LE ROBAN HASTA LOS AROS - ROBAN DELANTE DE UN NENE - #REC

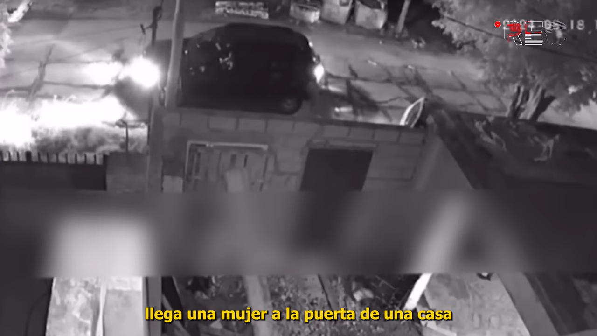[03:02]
Llega una mujer a la puerta de una casa y la están esperando ya con la puerta abierta, pero no se da cuenta que atrás la vienen persiguiendo motochorros. Y cuando uno se baja, ahí viene la súplica. Esta mujer pide por su vida.
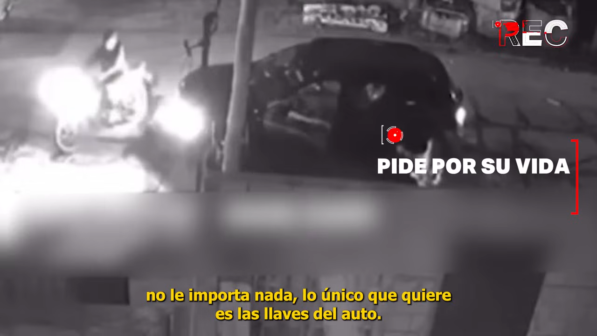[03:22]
Al delincuente no le importa nada, lo único que quiere es las llaves del auto. La mujer entrega las llaves, entrega todo con tal de que no le hagan nada. Y así, uno de los ladrones se lleva su auto. Desde adentro de la casa donde la esperaban, hay testigos del horror. De cómo a esta mujer la encañonan con un arma de fuego motochorros para terminar robándole su vehículo.
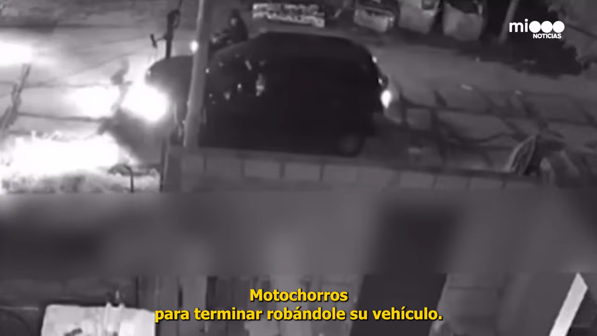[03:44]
Esto pasó en Esteban Merlo y Rosas a las 7:10 de la tarde.
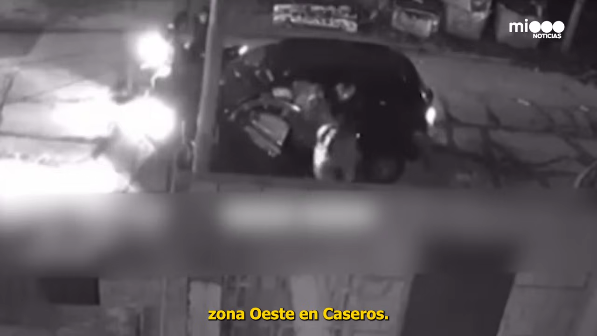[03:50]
Zona Oeste, Caseros. Le roban y pide por su vida. Lo viste en Registrado en Cámaras.